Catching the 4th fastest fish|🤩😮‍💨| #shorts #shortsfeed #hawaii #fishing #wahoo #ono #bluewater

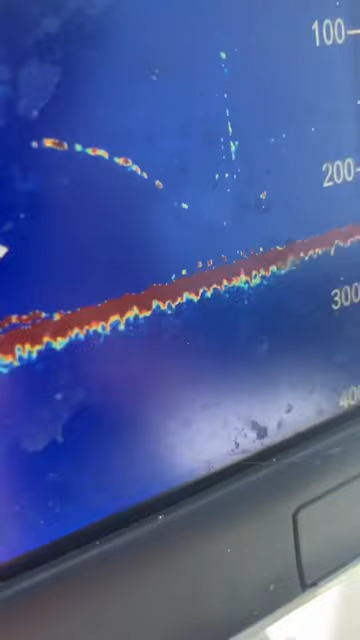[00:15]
As soon as we got to the spot, we immediately started marking some fish, and just like that, we were on.